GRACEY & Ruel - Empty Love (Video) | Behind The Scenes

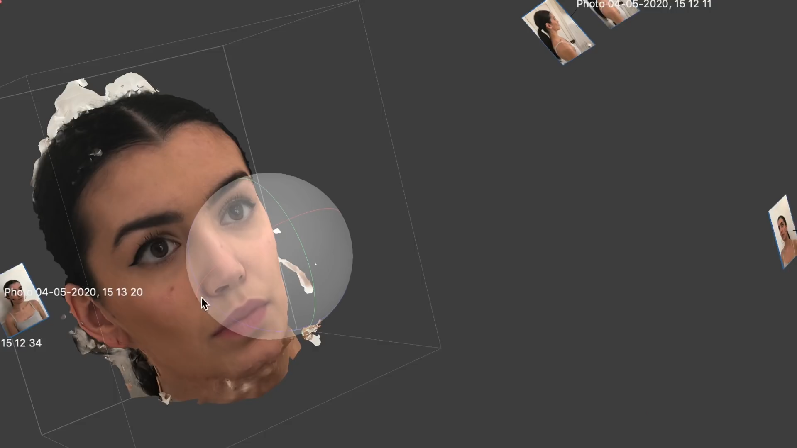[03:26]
What I can then do is take all those photos and then we got a full 3D model with all the textures from the photos projected back on.